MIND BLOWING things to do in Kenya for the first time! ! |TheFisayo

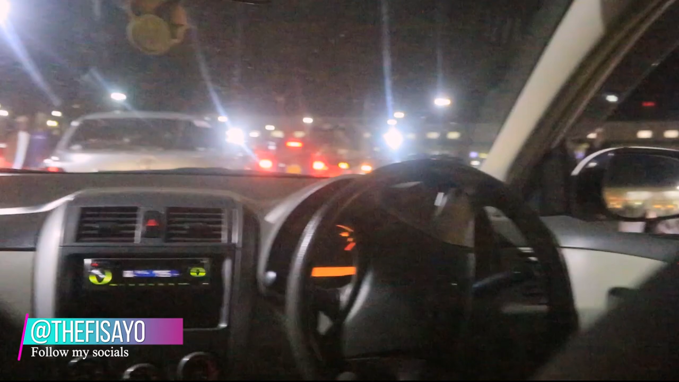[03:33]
bye hey guys so this is my first time seeing a right hand driver in real life entering a car that's on the right hand more like the uk style of driving it's nice here